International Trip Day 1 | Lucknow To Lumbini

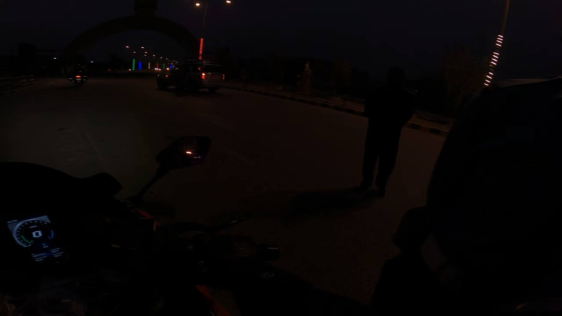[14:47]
25, ओके थैंक यू, जा सकते हैं। तो इसी गेट की बात कर रहा था, पता नहीं आपको कितना दिख रहा है कितना नहीं दिख रहा है, पर यहाँ से ऐसा लगता है कि अब नेपाल के अंदर आ चुके हैं। और भाई सिक्योरिटी बहुत ज़्यादा टाइट हो गई है
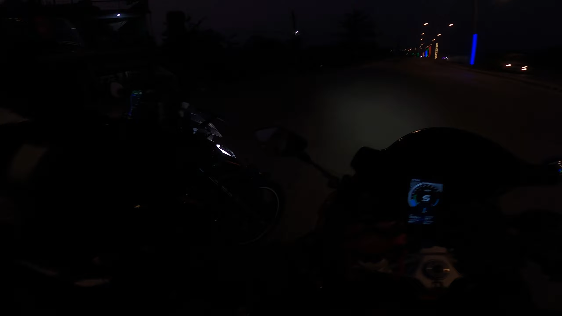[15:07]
भाई, इतनी ज़्यादा सिक्योरिटी, पिछली बार तो सिर्फ एक बार पूछा था।